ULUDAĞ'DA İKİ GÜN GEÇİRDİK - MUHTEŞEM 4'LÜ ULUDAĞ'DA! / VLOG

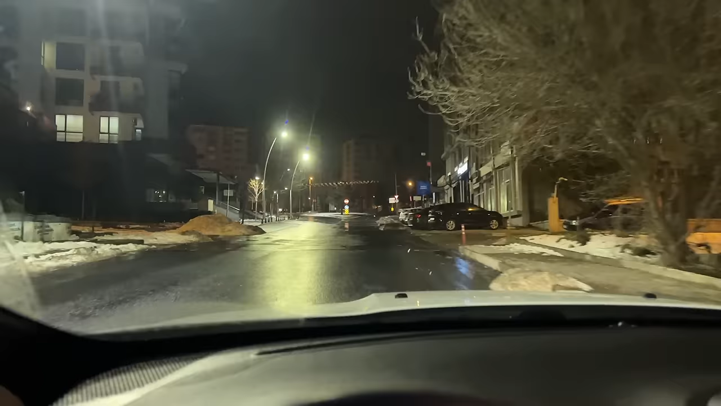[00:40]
Bye! Abla bir kişi ayakta değil. Abla yol bomboş. Abla biz niye bu saatte çıktık ya? Şaka yaptım canım. Bir kişi de varmış yani.